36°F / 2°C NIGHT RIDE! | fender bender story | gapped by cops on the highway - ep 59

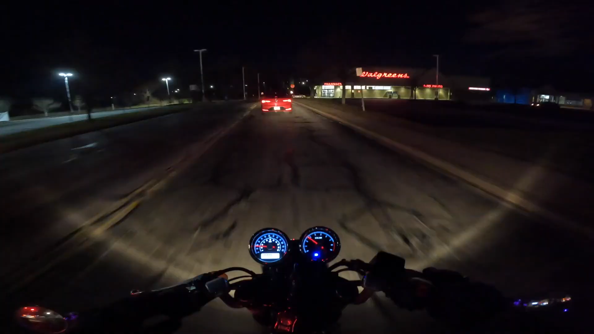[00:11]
why am i going into a walgreens parking lot this is not where i need to go
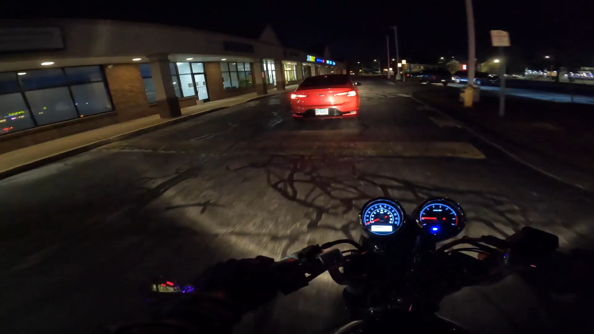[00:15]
what the fuck man like where am i going stupid goddamn gps always fucking me man
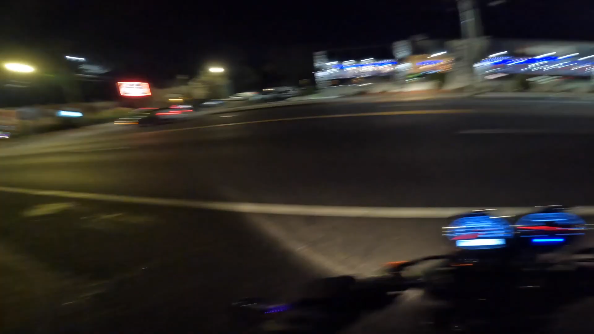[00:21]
definitely said at the traffic light make a left i'm like all right
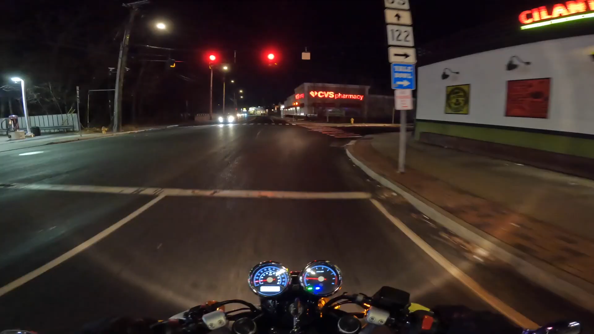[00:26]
that looks like it used to be a no turn on red but it's blank now
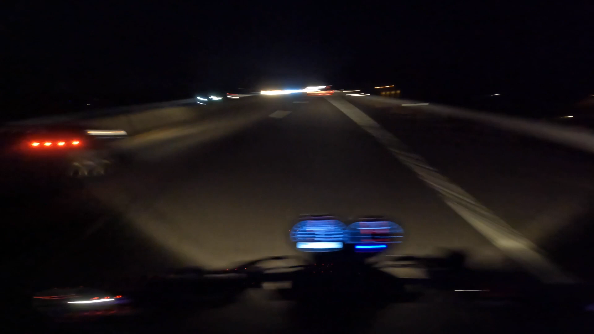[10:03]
So funny that I got passed by a cop while doing like 70 on a highway that's 55. And everybody else is just going by.